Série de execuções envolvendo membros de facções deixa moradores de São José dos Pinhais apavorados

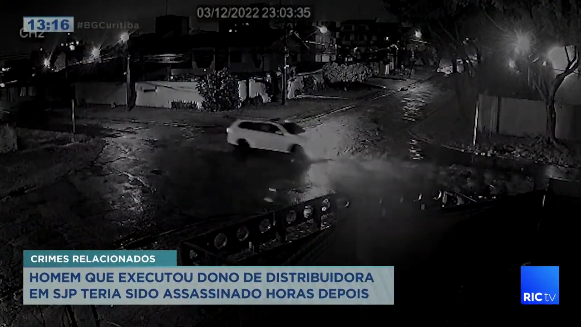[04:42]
Nessas imagens de câmeras de vigilância, o veículo onde está Jean Henrique de Andrade, de 33 anos, com a família, aparece passando. Minutos depois, o carro é crivado de balas.